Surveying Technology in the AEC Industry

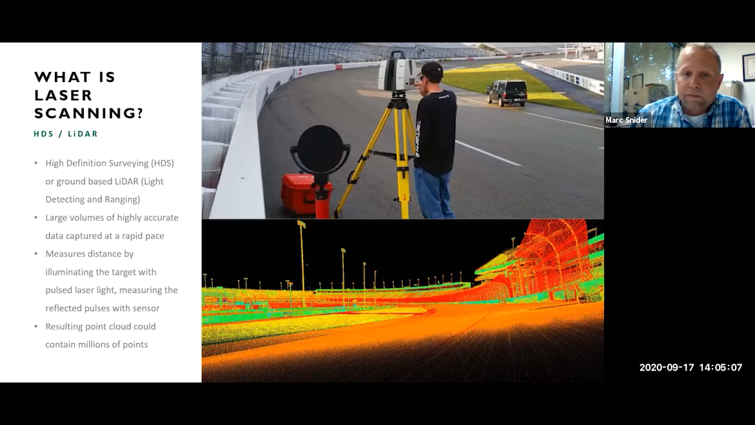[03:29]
It's asphalt walls, but we used laser scanning to collect the data and then we extracted all that data for design files. Quick history.
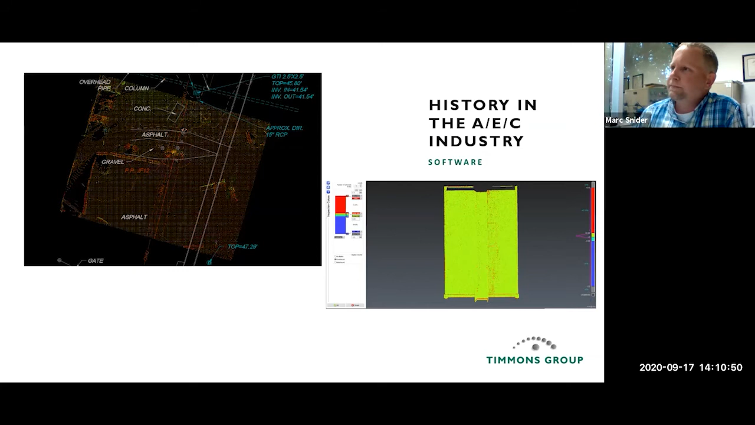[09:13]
Um, maybe bricks are coming loose or something like that. We'll use 3d reshaper and I have some other examples coming up here real quick on that. This is, uh, this is a recap. This is a screenshot of recap. This is an Autodesk product. Uh, this is real popular with our deliverables. A lot of our clients have recap because it comes along in the Autodesk suite. Um, we can dump almost any raw point cloud that we have into recap. There's, you know, you can make limit boxes, you can cut it into pieces, you can export it. Um, so a lot of our clients like this, um, they're fly, you can do fly throughs through the data.
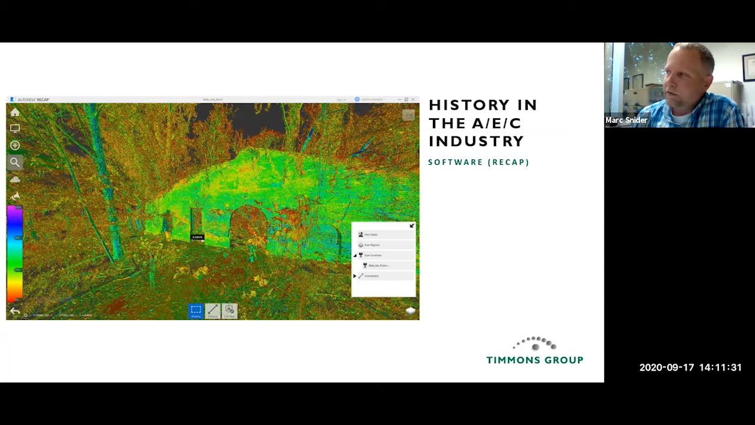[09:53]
So it's been a really valuable tool, but this is one that we get asked about a lot. That's the, they'll always say, do we have a RCP file? And, uh, that's what they're Um, this is a list here of our, some of our available sources, uh, services.
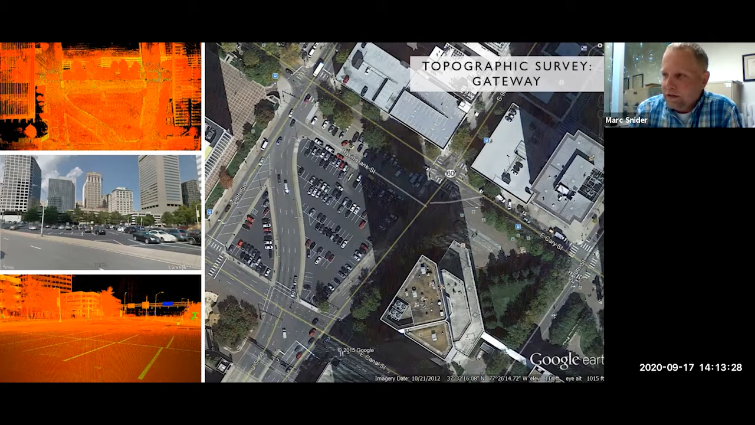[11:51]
We probably did around 20 scans all together for this, for this project. Uh, the picture below, it's just another picture of what the parking lot looked like. And down at the bottom is a, again, the raw point cloud. You can see the surrounding buildings. Um, there was no cars there because it was, it was over the weekend. The picture on the left is what is there now. Um, that's what the, the finished product looked like. Um, the upper right is, is a print of what our topographic map looked like. Uh, we were able to extract all the data from the point cloud, uh, generate a, a DTM show all the existing features.
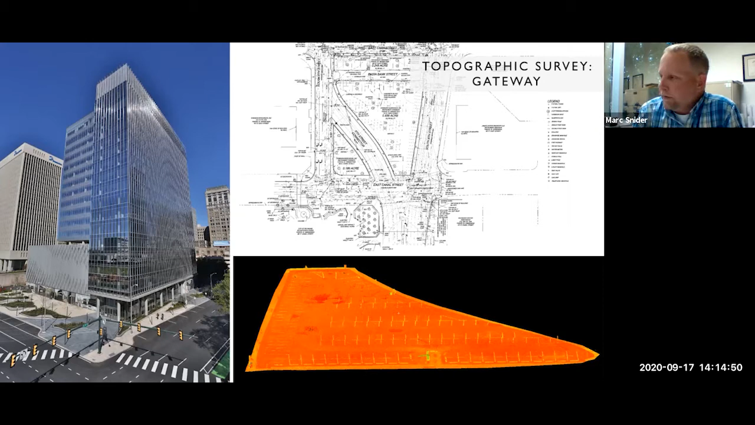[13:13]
you know, as you can see there, we could easily bring that into AutoCAD, draw the, the parking spots. You can see the, the, the, uh, the arm there for the, for the gate. And we would pull all that information just straight from the, from the point cloud. Uh, more about, you know, topographic surveys, you know, and,
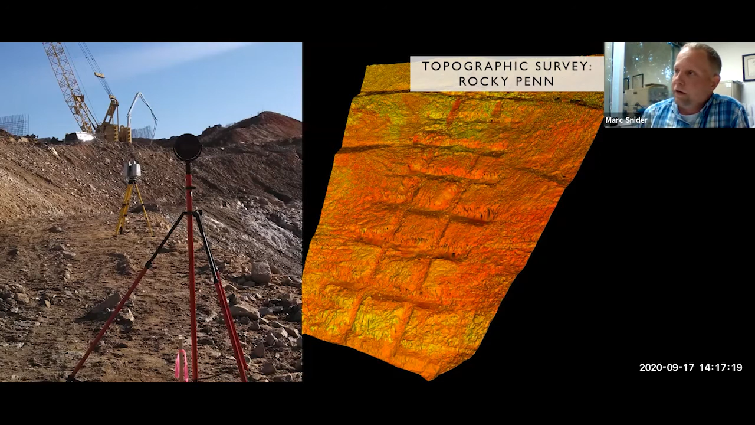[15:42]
Uh, so it was a very successful project. Uh, there on the left is just the, the scanner again, and that's one of our bipods, um, sitting on a control point, uh, that we were using as a common target. Uh, topographic surveys on roads and highways, uh, laser scanning comes into play a lot on roads, uh, again, because they're, they're busy. We can work along interstates. We can work in a very busy intersection, uh, from the side, from off the side. We don't have to have actual guys out in the pavement. These upper two slides, when we did the laser scanning on this was full, busy traffic.
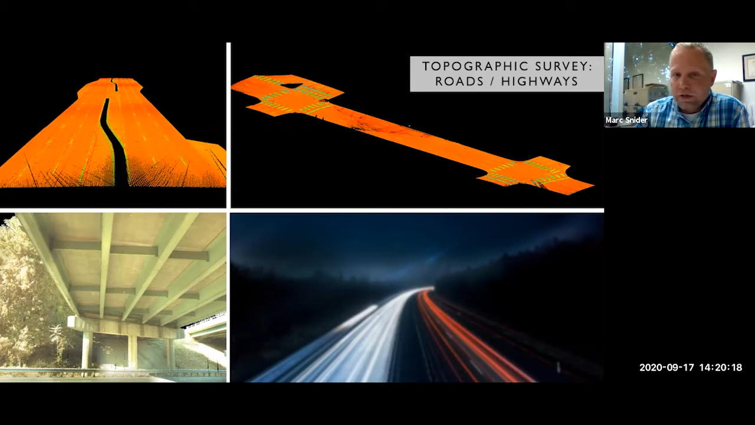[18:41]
Uh, when we collected the point cloud and started slicing the point cloud up, we did see that, um, and we're able to provide that to our engineers, which was very helpful. Um, you know, if we went down there with traditional survey and just took a couple shots, we may have missed that. Uh, so that, that's some, uh, advantages to roadways and highways. Uh, utility scanning. Uh, we do, you know, here in Virginia, there's a lot of work for Dominion. Uh, laser scanning can collect, uh, line heights. We can collect sag. We can calculate the connection points, uh, without having to touch anything or any,
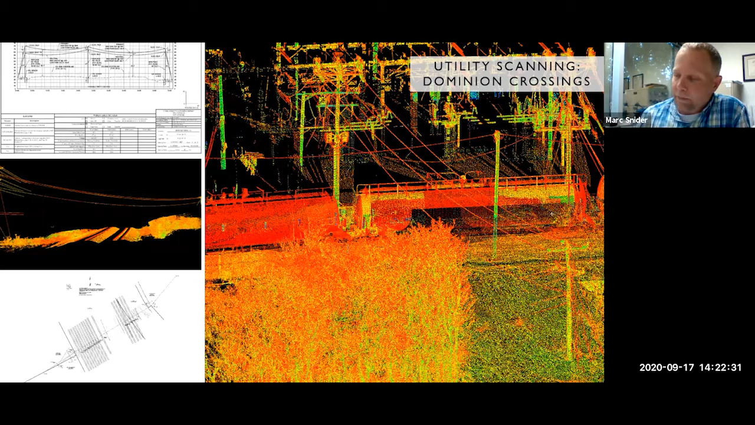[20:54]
Definitely take a measurement from the low point to the rails anywhere you wanted. And, uh, there at the bottom is just another topographic map that we created. Um, that's, you know, a combination of, you know, Cyclone model and, uh, CloudWorks to bring it into AutoCAD. Encryachment surveys. This comes up here in Richmond quite a bit. Uh, everything is, you know, the property lines or right away lines for the city blocks usually run right down the face of the building. So anything that is built off the building, whether or not it's an awning, a window ledge, it could be a valve.
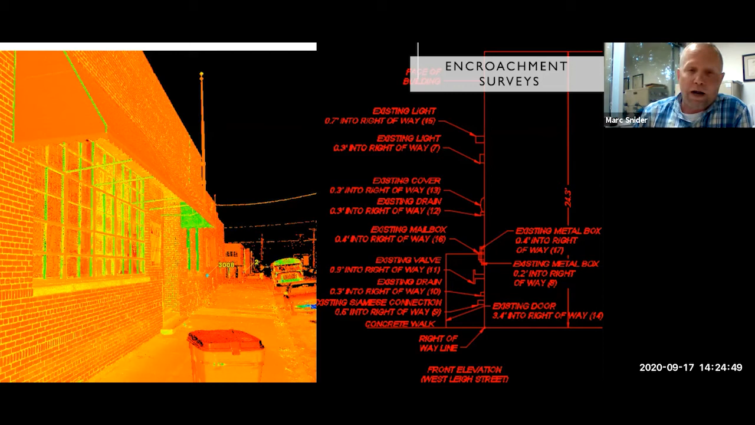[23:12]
Uh, I found out when I did, once we've started laser, laser scanning, it's not always a foot, it's not always eight inches or anything that makes sense. And actually it varies sometimes. Um, so we're able to get a lot more accurate data for these encroachment surveys. Uh, architectural surveys. Um, this, this example here, this is, was at Chesterfield Town Center. This is a mall, uh, here in Chesterfield. They have in the corridors of the mall, the, as you see there in the background, the, the upper area is, is open and has a lot of windows. Depending on the time of the day, a lot of light came through.
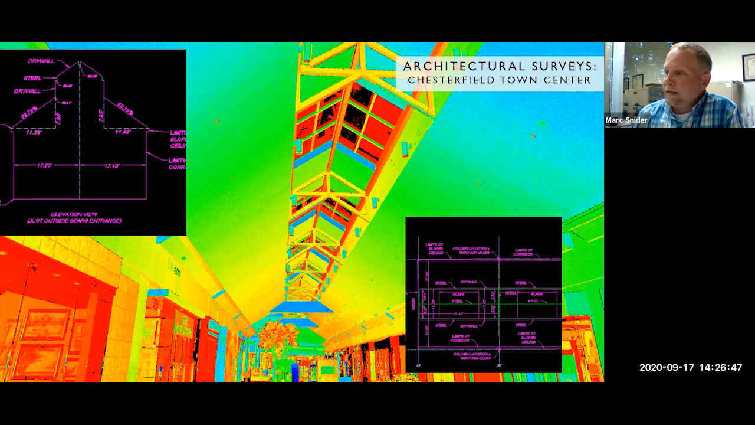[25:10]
And that way everything we did was relative to the, some of the design plan or some of the architectural plans that they already had. Uh, but this was a real successful job. Um, again, we were able to collect that data without having a, a lift, um, or a ladder or anything unsafe for our guys. We did it all from the ground. Uh, continuing on with, uh, architectural surveys.